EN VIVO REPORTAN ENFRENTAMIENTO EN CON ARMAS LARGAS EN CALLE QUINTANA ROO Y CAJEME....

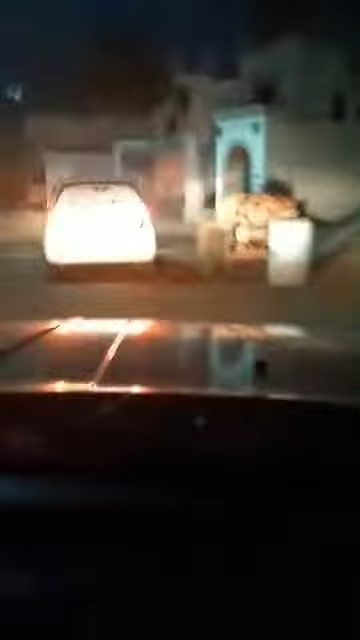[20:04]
por varias áreas de la ciudad. Así que nosotros seguimos transmitiendo en vivo pues para todos los seguidores de Medios Opson. Medios Opson medios Opson informando. Después aquí hay un reporte de que en el interior de este fraccionamiento en Puente Real hay gente armada. Por eso es que nosotros andamos aquí y las autoridades policíacas, por eso es que están peinando toda esta área, porque hay un reporte de gente armada y nosotros vamos a,